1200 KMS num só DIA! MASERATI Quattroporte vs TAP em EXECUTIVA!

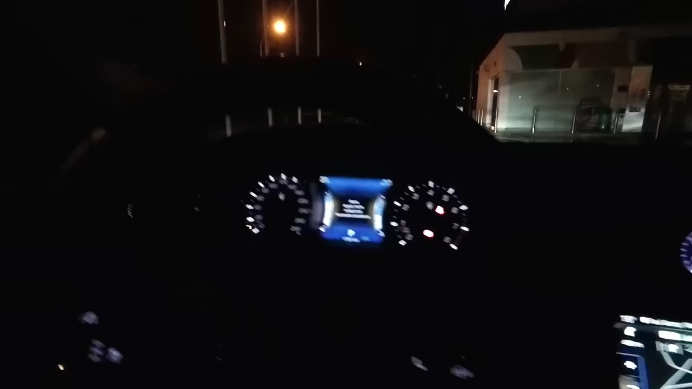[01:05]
Temos ali aquilo, não é? Temos aqui 4 da manhã. Confere. E uma viagenzinha de 6 horas e 9. Com 12 graus de temperatura exterior.